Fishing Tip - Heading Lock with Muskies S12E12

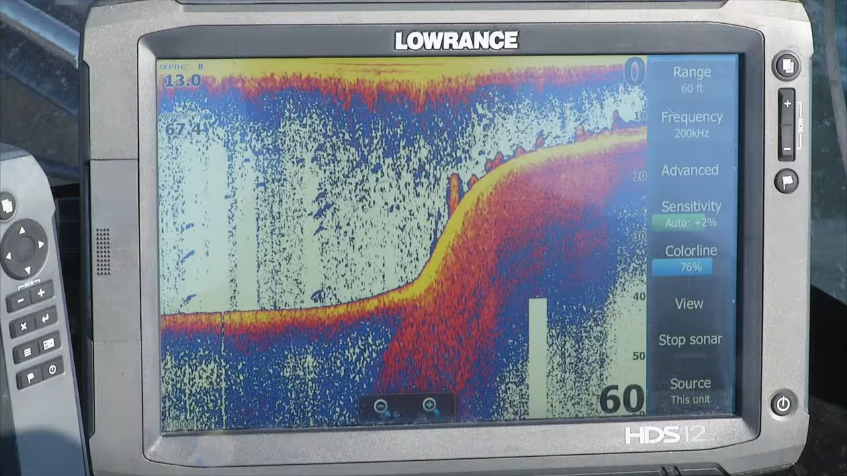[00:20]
thing that we're fishing is sharp breaks now these sharp breaks come out of maybe 20
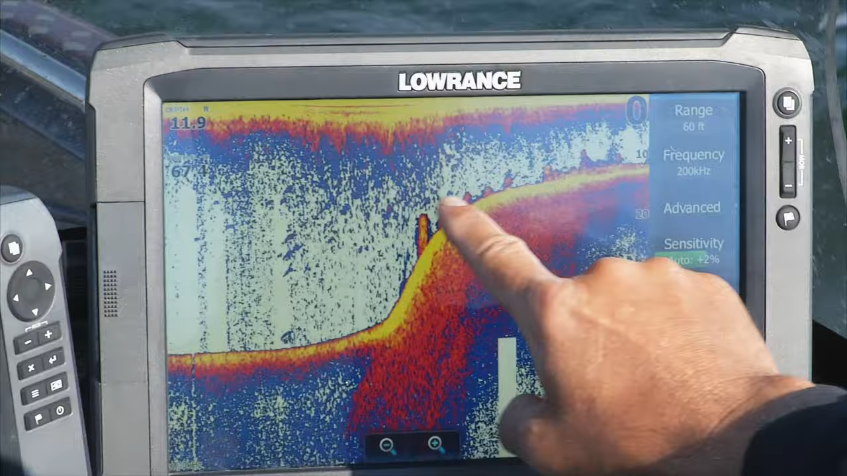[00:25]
30 feet they come up and then there'll be a weed band like in six to eight feet and then a lot of times beyond that it just gets up again into those shallow weedier rock flats
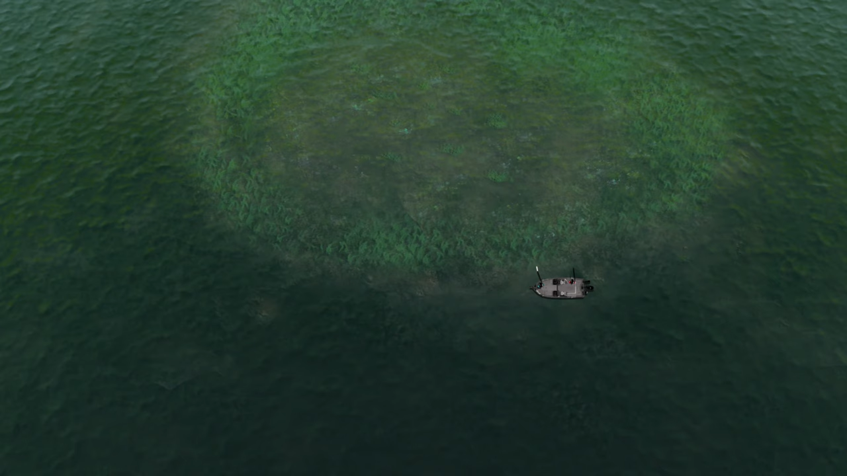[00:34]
so a real key thing to do is to position your boat just outside of that break so you're cast away so you can cover that shallow water and
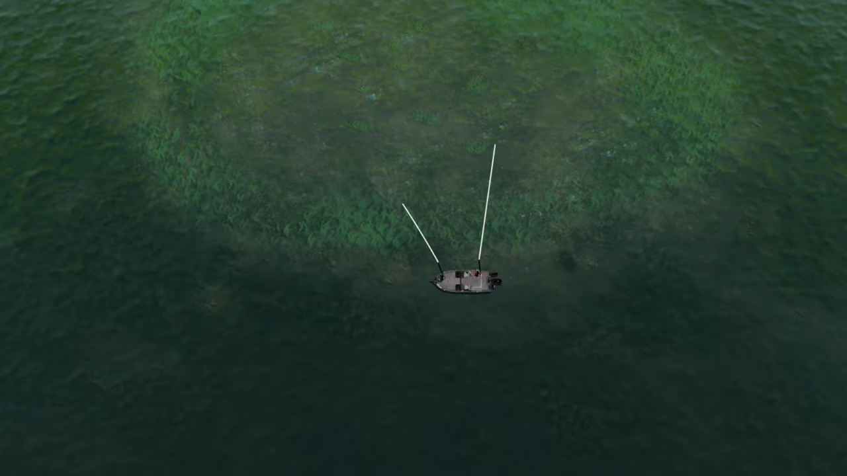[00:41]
that weed band because either one of those could be holding muskies so what I'm using to hold myself in the right positions is a couple different things first
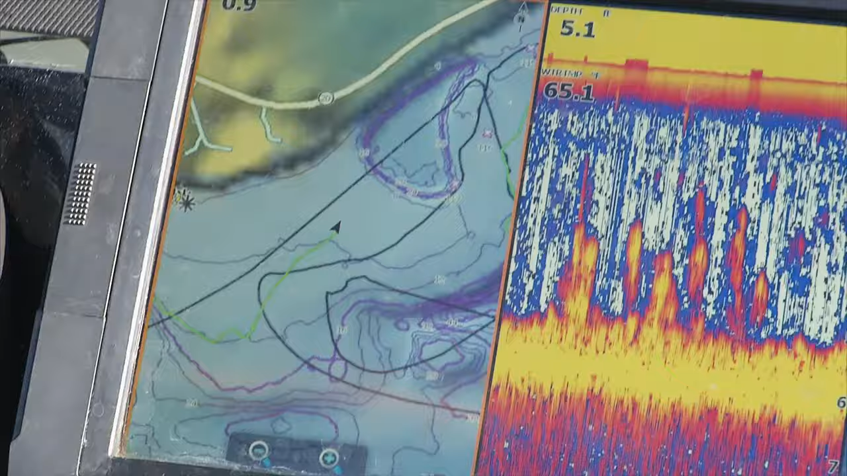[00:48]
of all this Lowrance unit has built-in mapping and it actually has
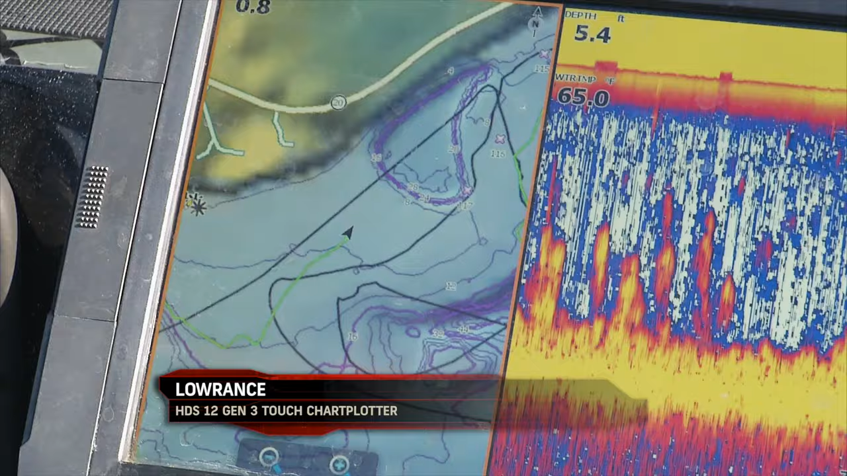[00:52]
On screen: depth 5.4 ft, water 65.0°F
a very good maps of this area up here it shows those breaks very
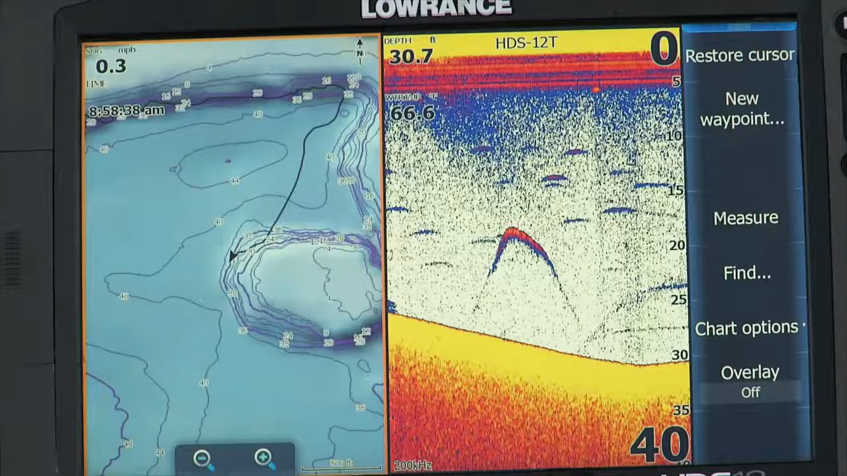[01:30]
On screen: depth 30.7 ft
sharp breaks again where if we see a big old arc from maybe a muskie we quick grab some kind of
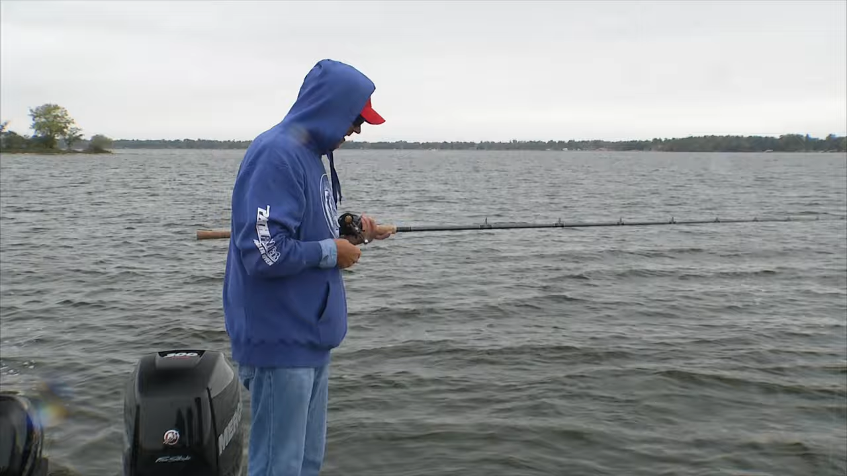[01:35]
soft plastic and actually try and jig them up to try and entice
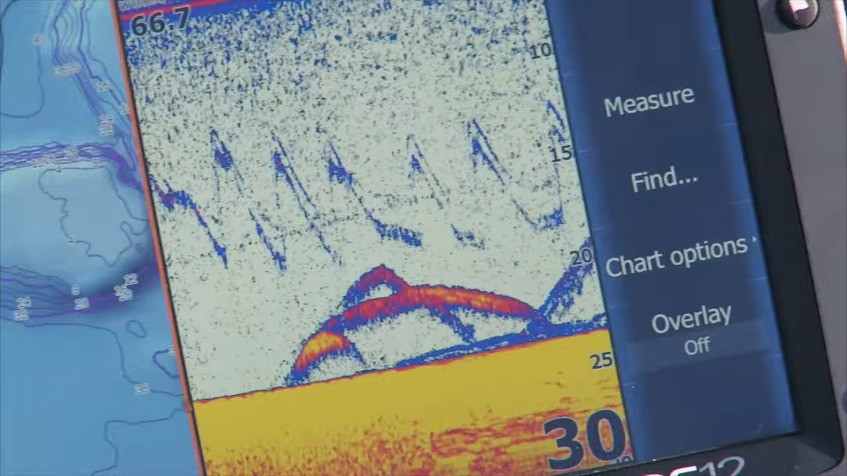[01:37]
those bites so between the mapping system and this